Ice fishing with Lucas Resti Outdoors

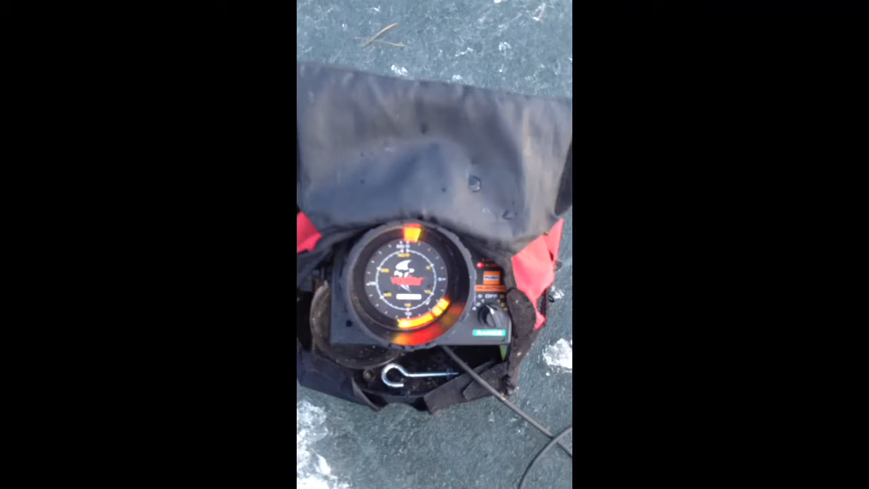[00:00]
person. Now you got one. You just hit it. No. Yes, dude. It's do I have it? I think so. Oh, it lived.